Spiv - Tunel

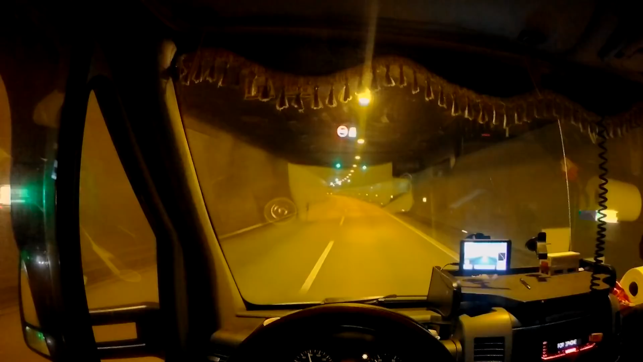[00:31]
Searching for satellites. Îți dai seama cât de bine sunt făcute, nene, tunelurile astea? Dețin atâta apă, bă, băiete. Serios, eu sunt uimit de chestiile astea. Vezi ușor, Vasile, să nu sar de 80, că ăștia au radar aici. Lasă așa, ușor.